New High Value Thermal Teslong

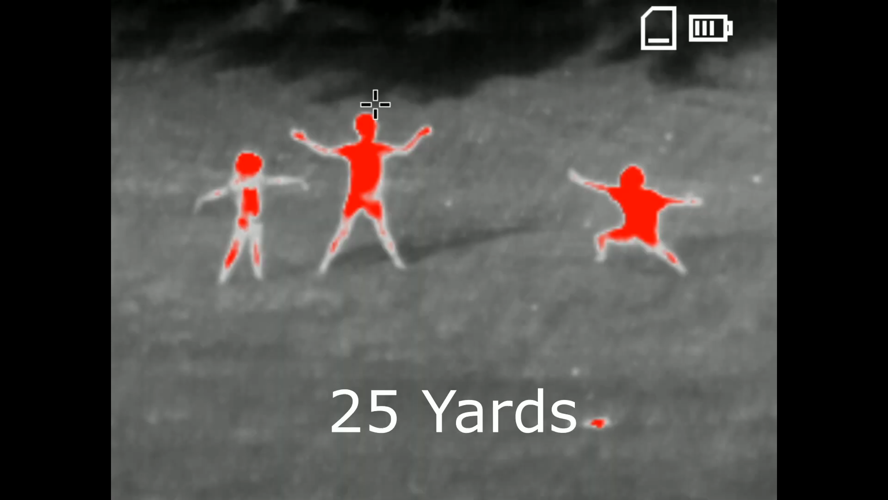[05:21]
So I've enlisted my kids and niece to go out into the yard and stand at different distances. This first one is 25 yards, and granted,
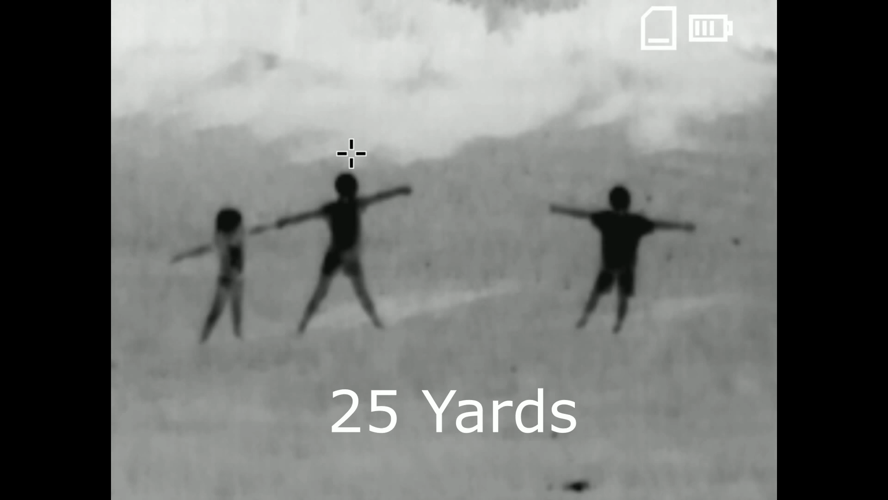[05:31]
they're only about 7 or 8 years old to kind of give you guys an estimate of their size, but it picks up the subtle details really well,
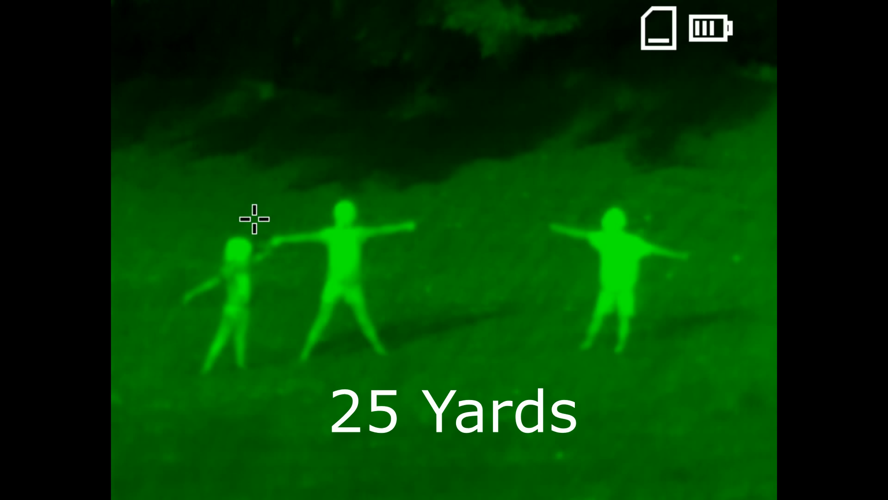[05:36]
and you can see the different color palettes.
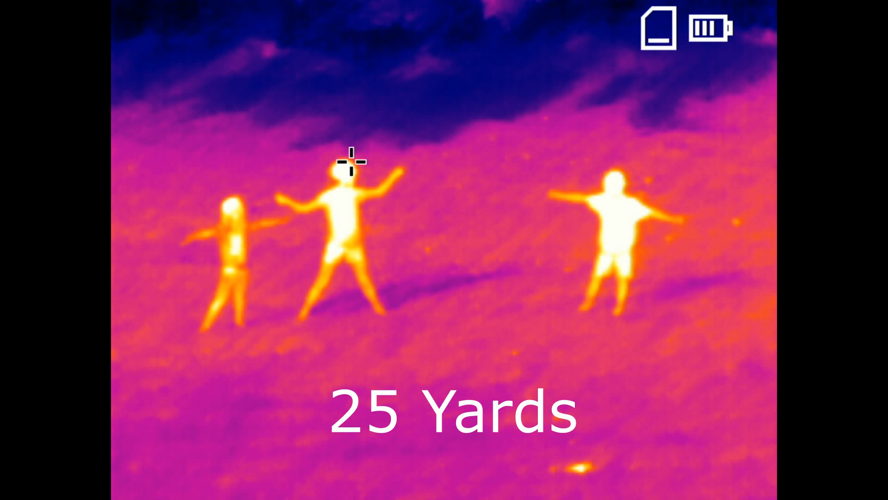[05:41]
Then they moved out to about 50 yards at the woods line, and you can definitely pick them up with that red hot, the white hot, as well as the black hot, as you'll see in a second.
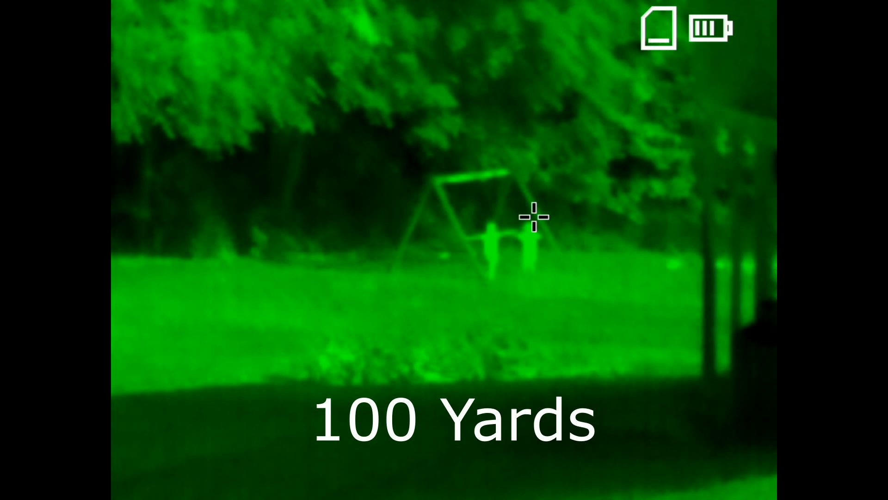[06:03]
but you can still make them out clearly, especially with this pink kind of purple color palette,
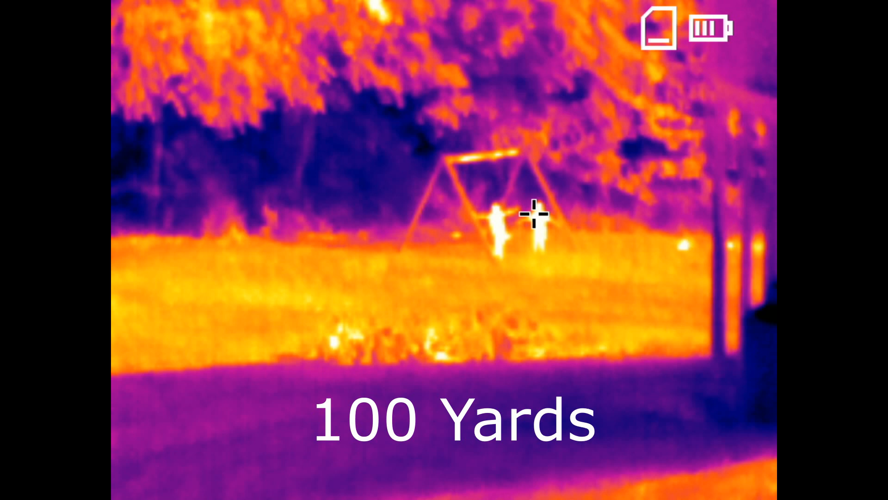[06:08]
as well as the red hot color palette.
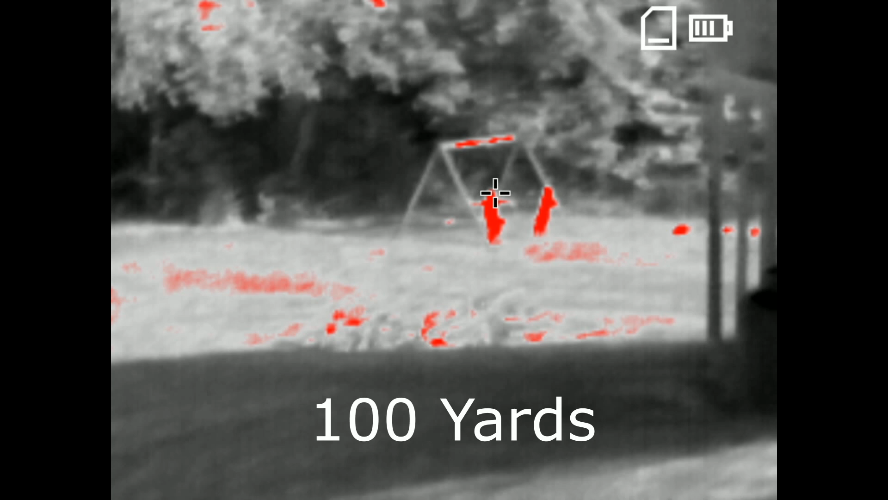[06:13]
So you can really shift that color palette for specific things you're looking for, and it works out great. It also works good on man-made objects.